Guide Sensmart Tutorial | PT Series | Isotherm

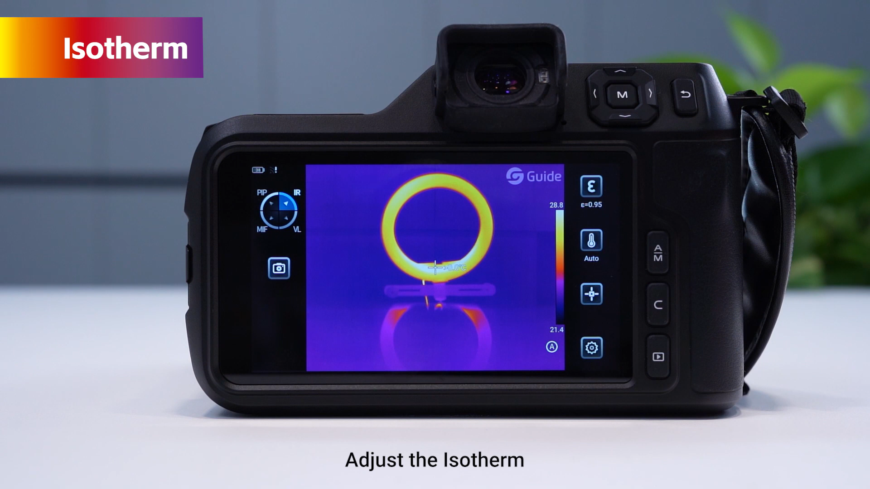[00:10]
Azazerm is used to show the temperature of a section with colors. In this case, there is no Azazerm. The first one is Upper Azazerm.
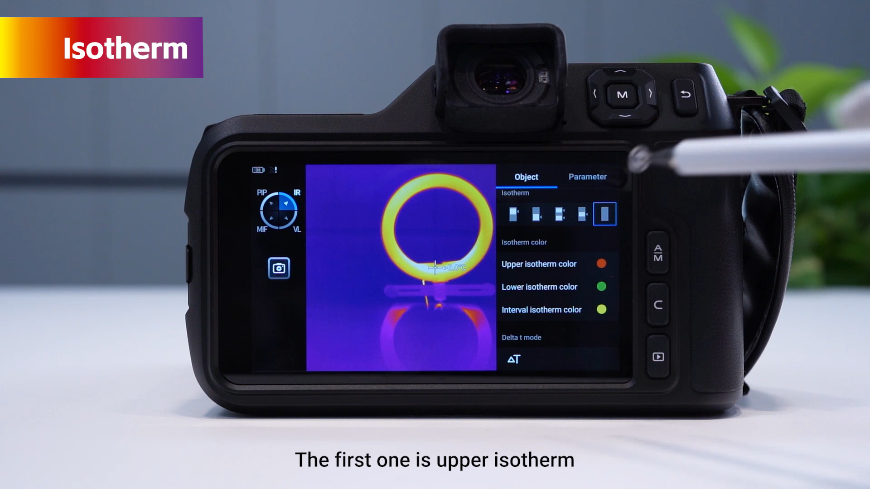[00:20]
Click on the first little icon to see that the Upper Azazerm line here is displayed above 24.9 degrees Celsius,
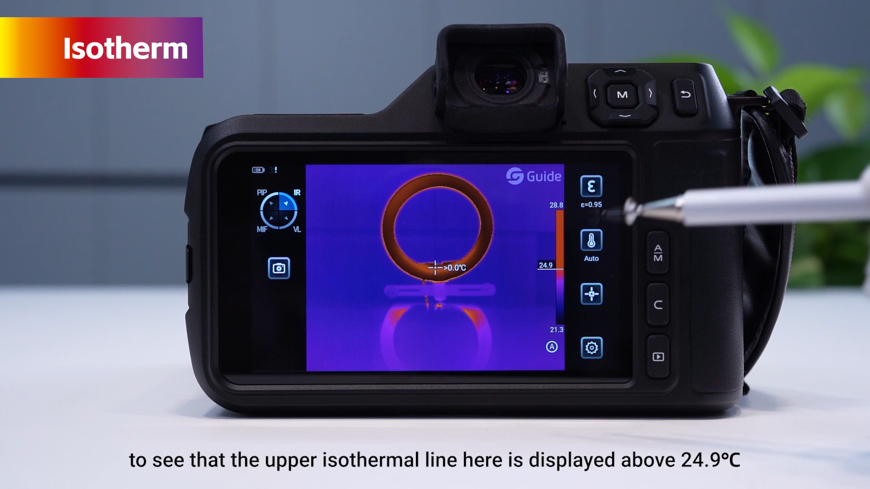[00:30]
which is indicated in red. The second one is the Lower Azazerm. In this case,
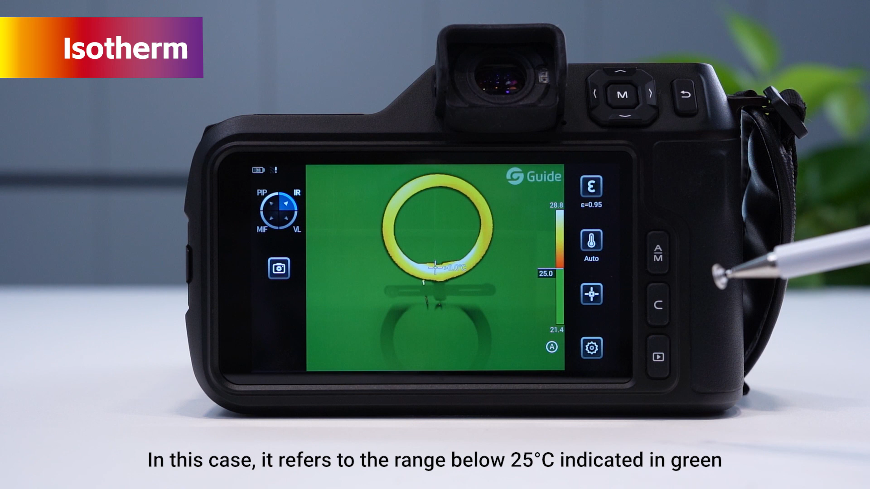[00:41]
it refers to the rain below 25 degrees Celsius indicated in green. Similarly, we can adjust its temperature range by dragging the number.
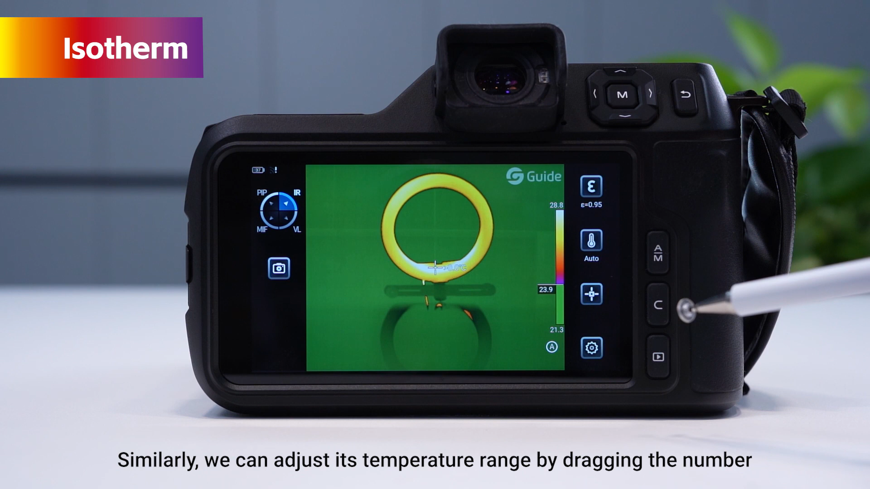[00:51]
The third one is the Out of the Interval Azazerm, which is above 26 degrees Celsius and below 23.5 degrees Celsius,
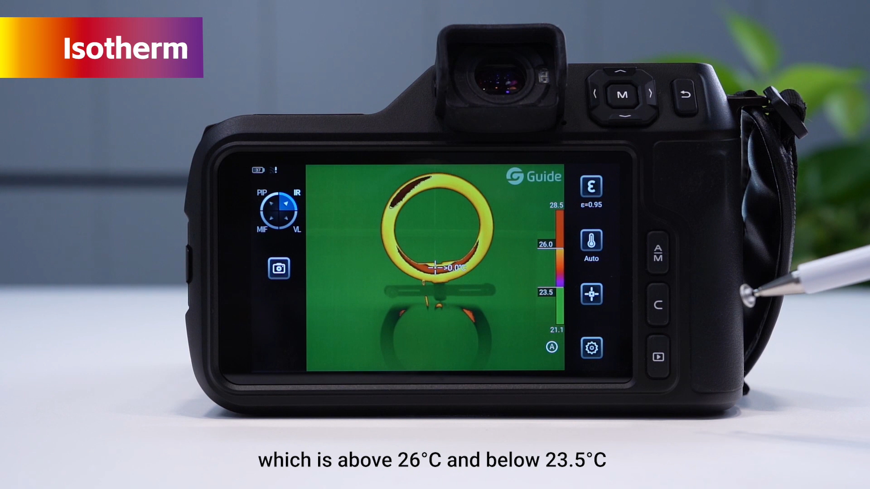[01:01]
indicated in two colors respectively. Drag the numbers to adjust the range as well.
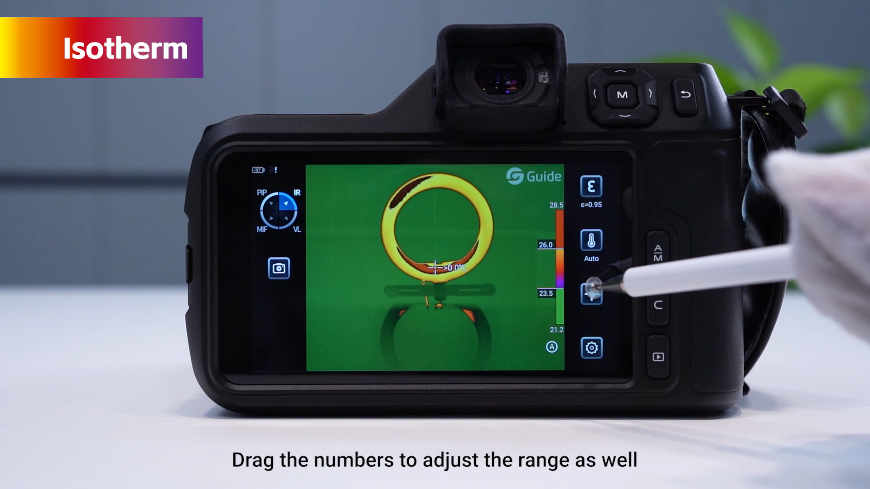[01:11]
The last one is the Interval Azazerm. That is, a certain color is used to represent within a certain interval.
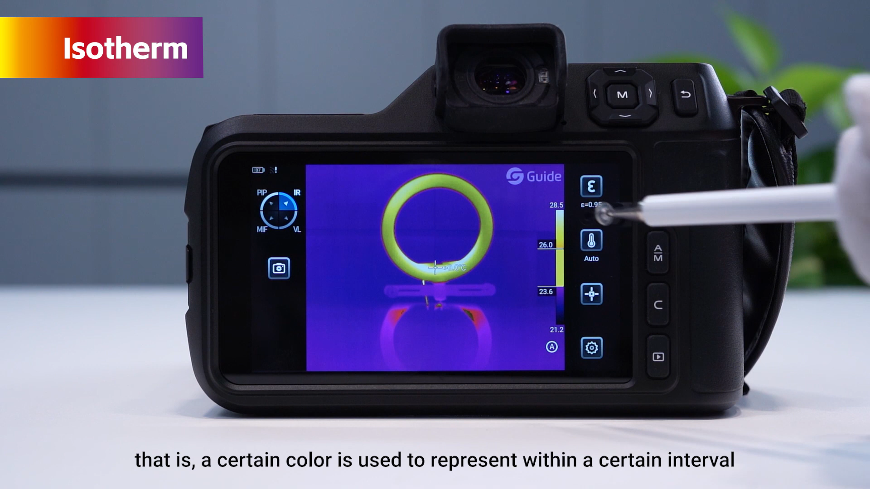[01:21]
We use yellow to indicate the range from 23.6 degrees Celsius to 26 degrees Celsius.